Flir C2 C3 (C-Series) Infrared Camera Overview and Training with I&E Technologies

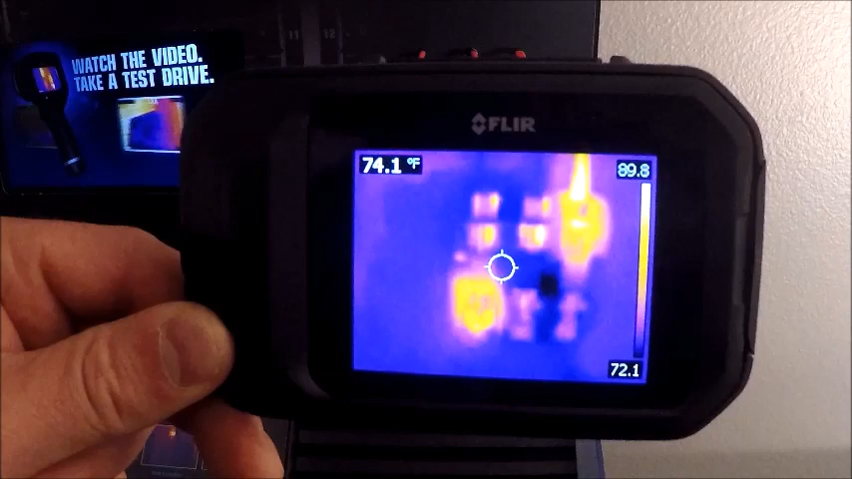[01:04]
On screen: spot 74.1°F
This is going to be almost identical in features and is identical in the shape and size as our FLIR C2 camera.
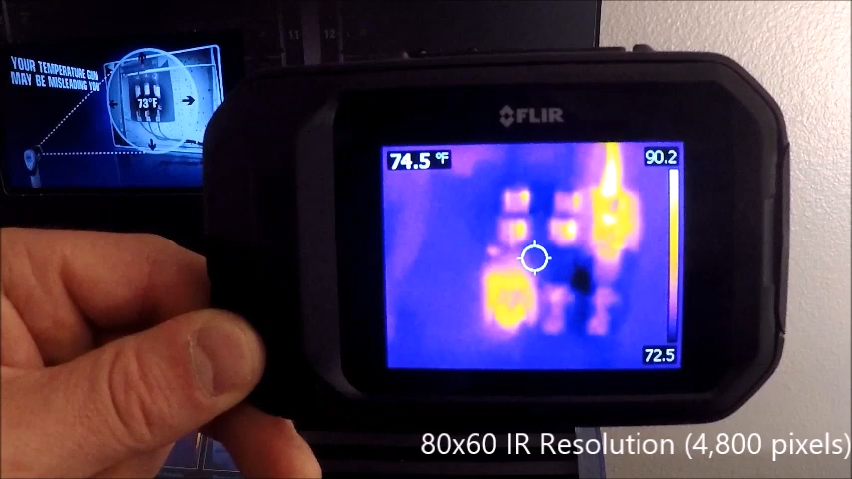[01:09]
On screen: spot 74.5°F
I'll get in the difference of the features later on in the video.
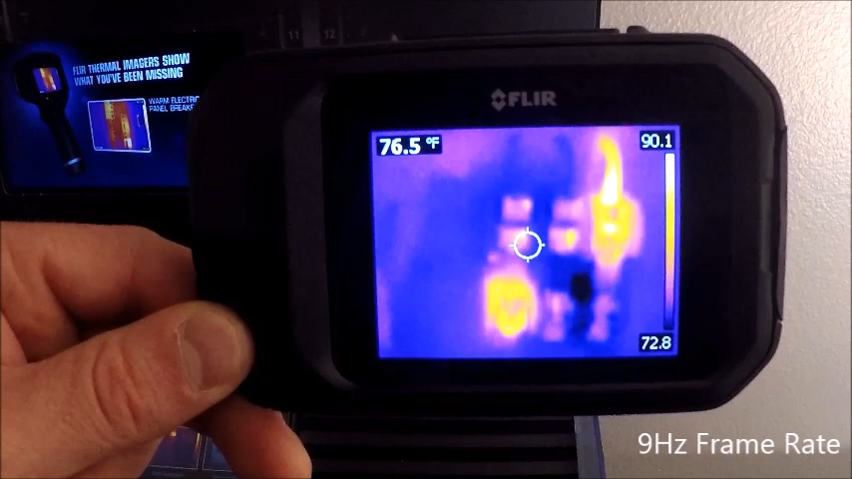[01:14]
On screen: spot 76.5°F
But going over the camera here we have very few buttons to go over. This one here on the top is our on-off button and this is going to be our image capture button.
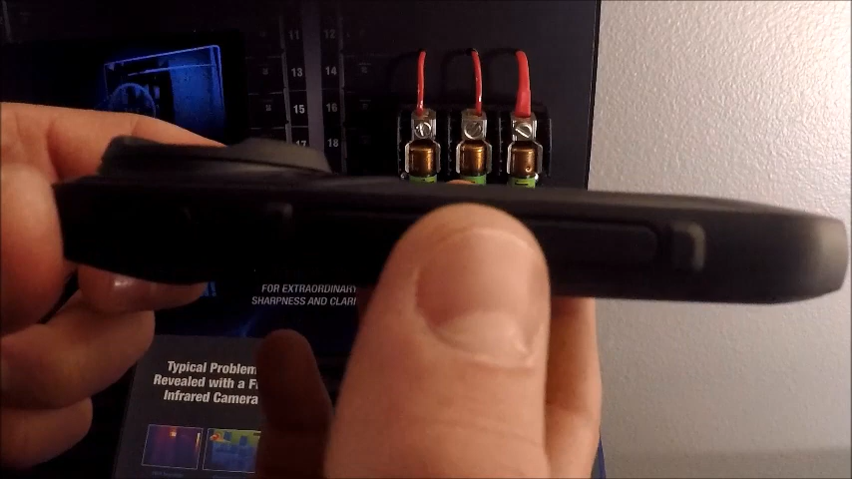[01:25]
It's also going to be a menu select button once we get into the camera.
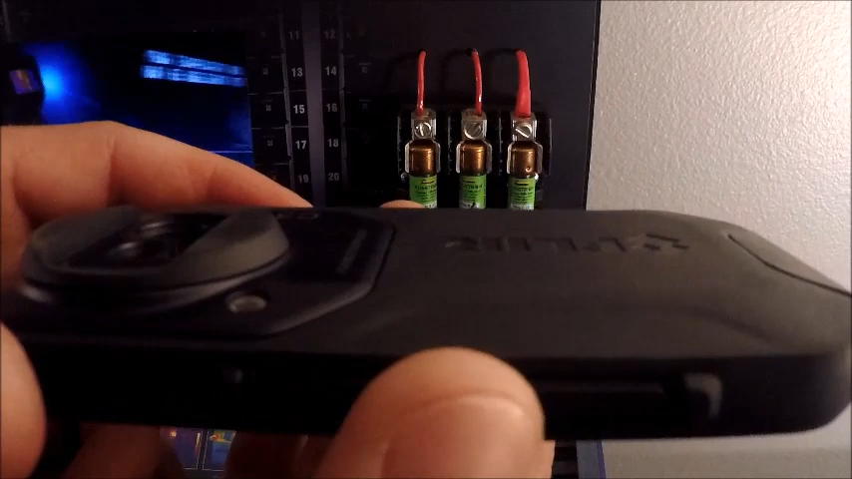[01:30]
I flip the camera around. We have our infrared and visual cameras right here as well as a lamp for enhancing our visual light images.
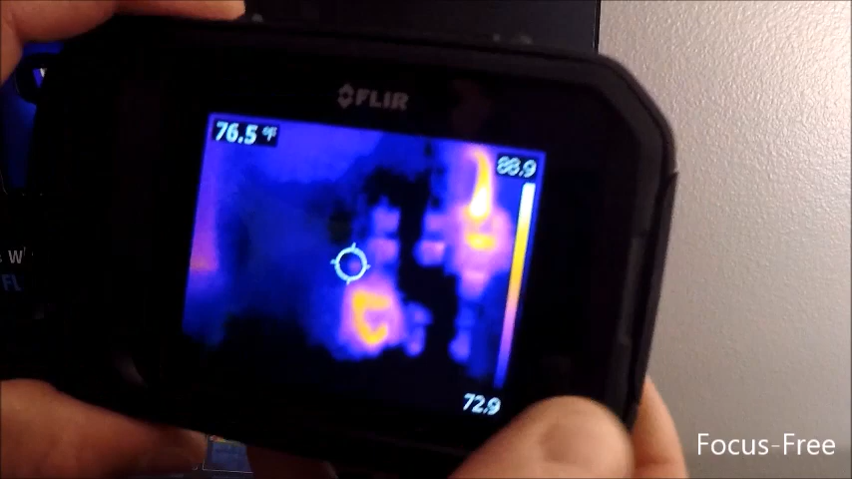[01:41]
On screen: spot 76.5°F
On the other end we have just internal memory and our
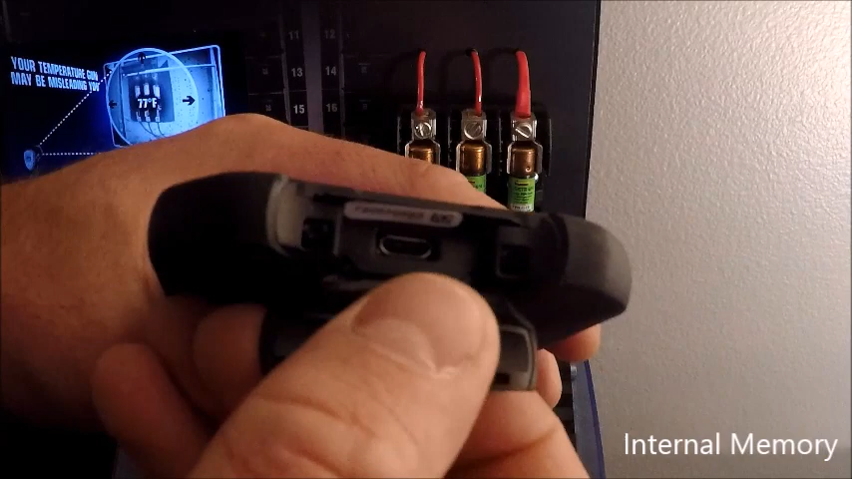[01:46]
image transfer data cable connection here.
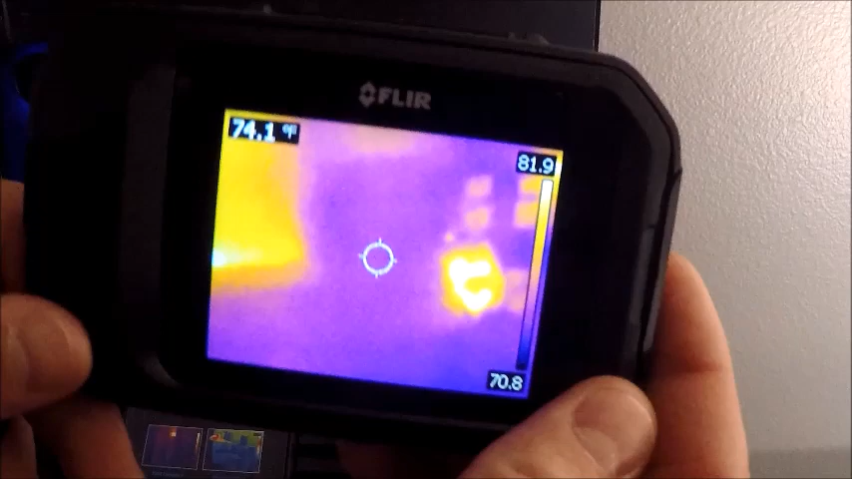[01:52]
Everything else is going to be done via touch screen. So you're going to tap the screen to bring up our menu options.
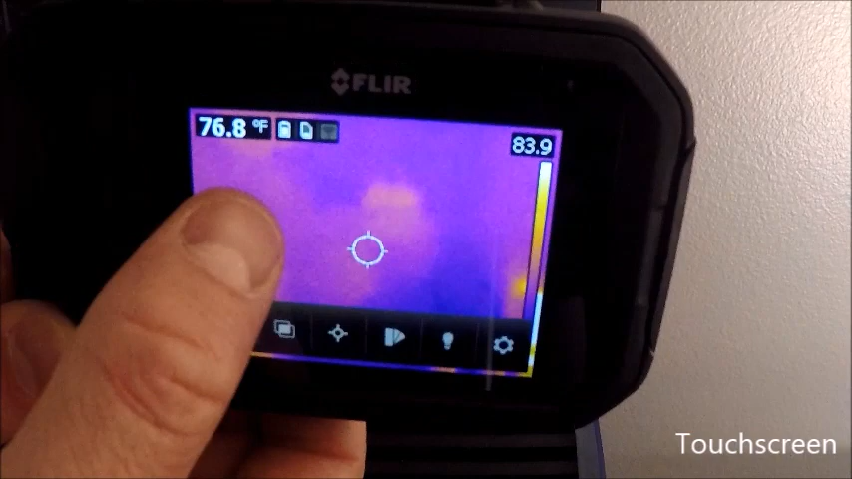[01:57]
On screen: spot 76.8°F
Going from left to right here on the camera we have our spot temperature reading in the top left. And it's reading the fixed center spot here. I have mine set up in Fahrenheit. It's our battery warning here and then I'm actually connected to Wi-Fi on the right here.
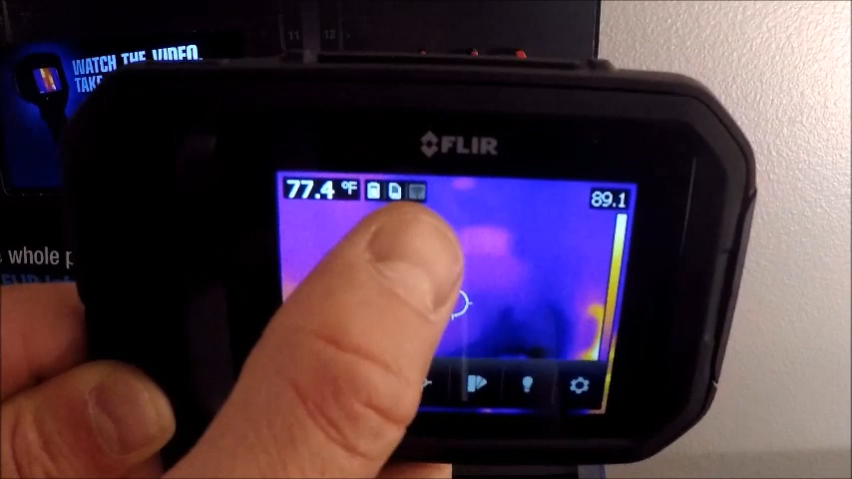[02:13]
On screen: spot 77.4°F
So I can remotely send images over to my phone or tablet if I wanted to.
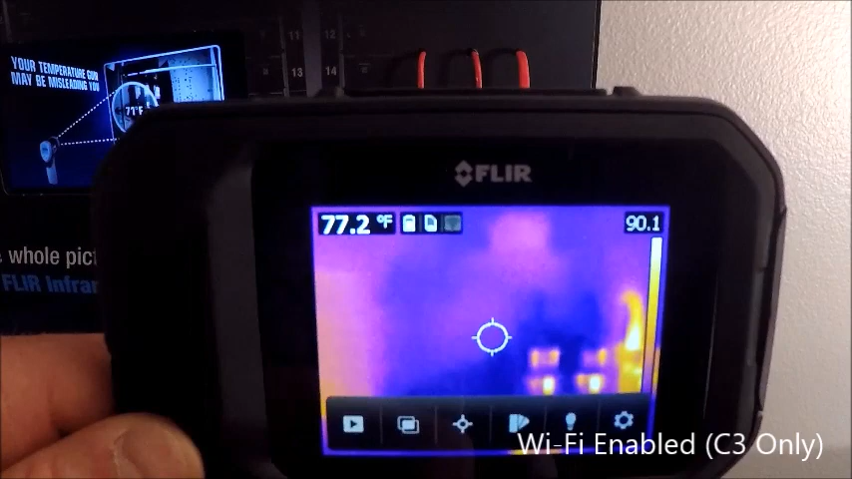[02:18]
On screen: spot 77.2°F
Our menus from left to right I'm going to go over real briefly.
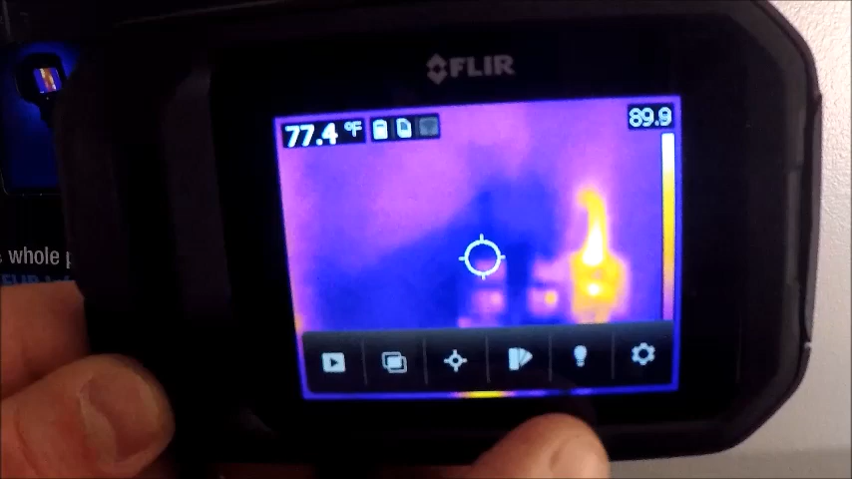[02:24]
On screen: spot 77.4°F
This is our playback button for looking back at our images.
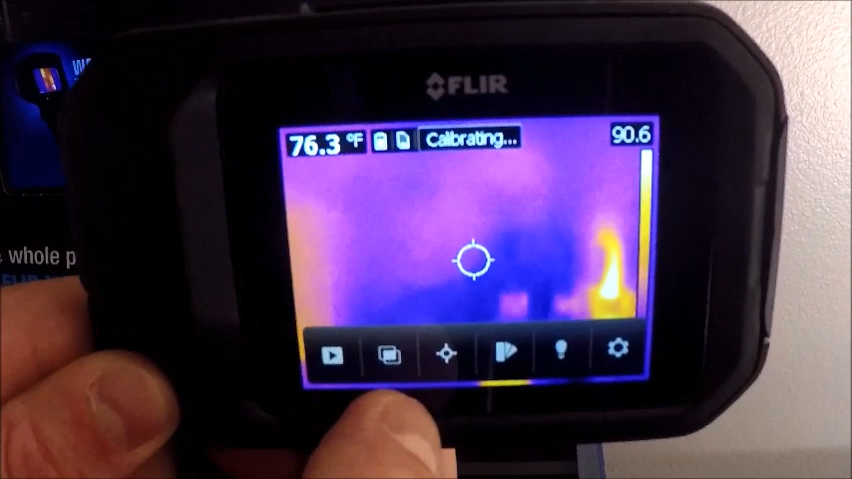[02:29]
On screen: spot 76.3°F
These are our image modes. This is our spot measurement options.
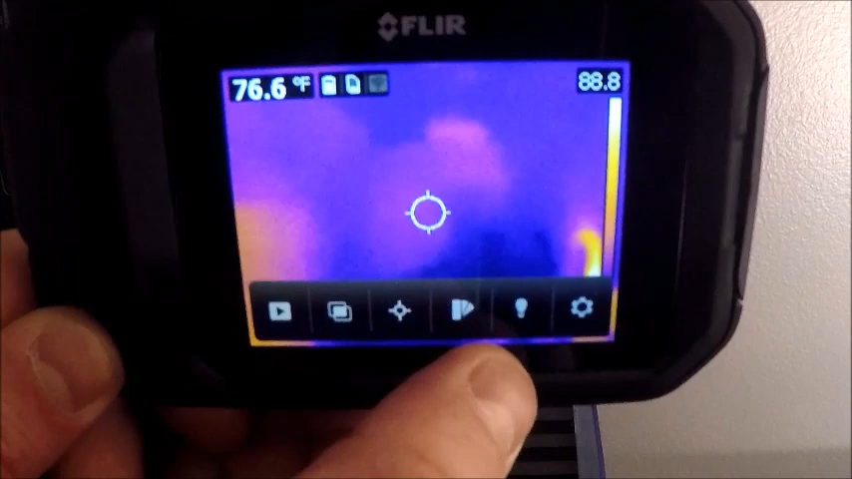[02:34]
On screen: spot 76.6°F
These are our color palettes and this is our option for lamp on and off. And then our settings menu. Just looking at the screen here I have my temperature scale. My level and span on the far right.
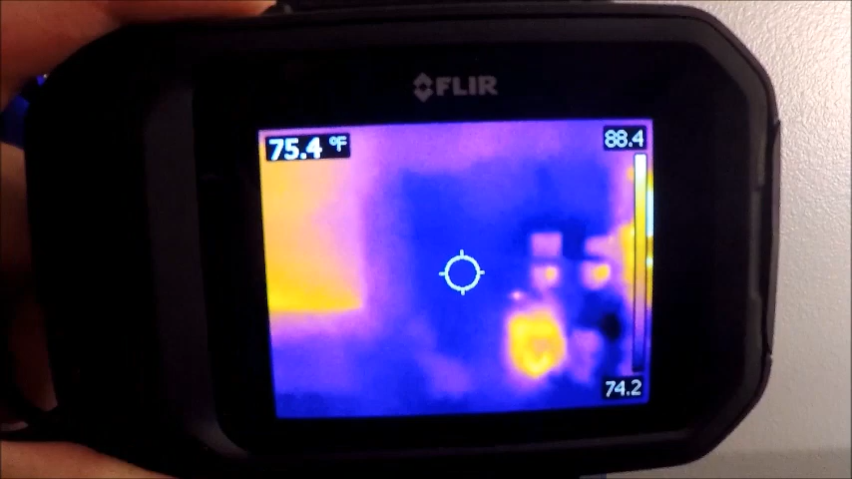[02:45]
On screen: spot 75.4°F
And that is always in auto temperature range unless I lock it.
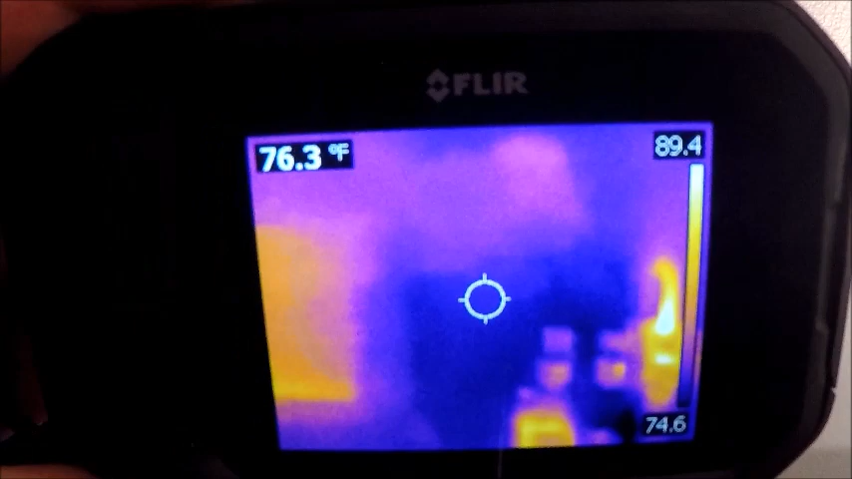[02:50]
On screen: spot 76.3°F
So to lock it all I'm going to do is tap it. You can see there's locks on top and bottom. And that means that anything that I look at over and above that temperature is going to show up either black for dark or white for hot. So looking at something dark like this is just telling me that it's below my low end temperature scale.
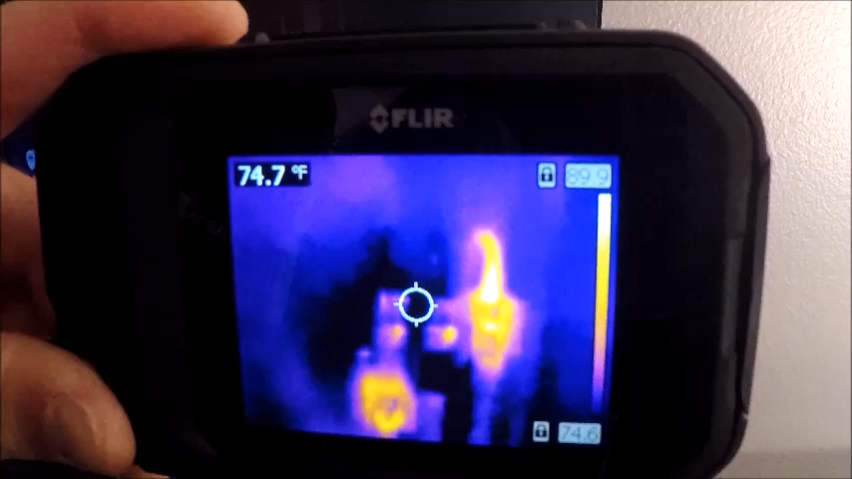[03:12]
On screen: spot 74.7°F
You can do more analysis with this from the software than you can on the camera. You can't manually adjust that span from onboard the camera. To get back into auto just tap it again.
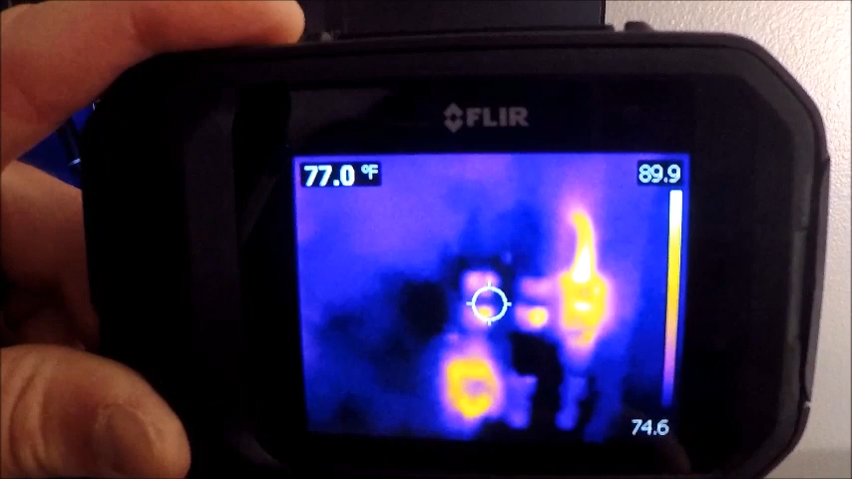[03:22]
On screen: spot 77.0°F
I'm going to go through the menu options here in greater detail. If I tap our playback button the camera does have the capability of storing both a visual and an infrared.
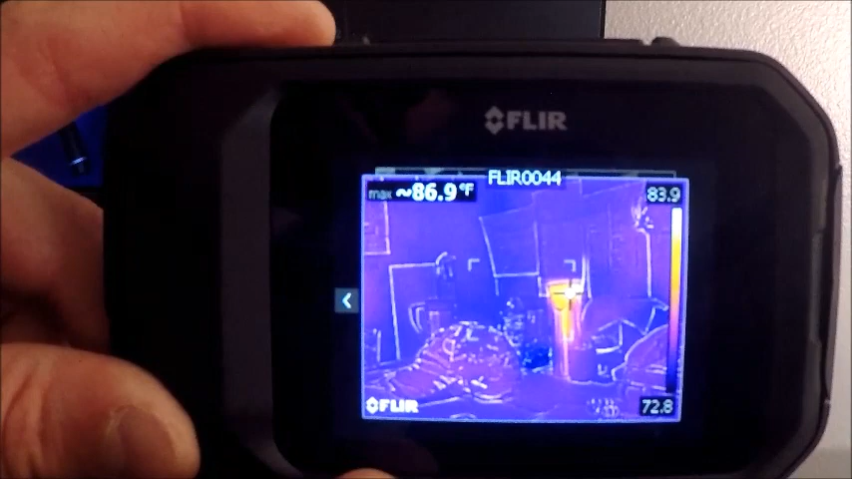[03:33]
On screen: max 86.9°F
So here's our infrared. Here's our visual. We're going to swipe left and right to look back at other images.
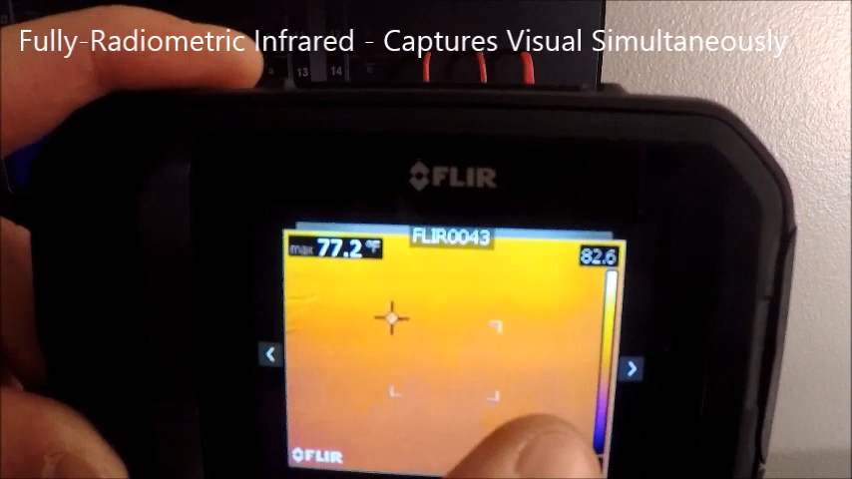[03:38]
On screen: max 77.2°F
And if I want to get back I'm going to hit the top bar as an escape key.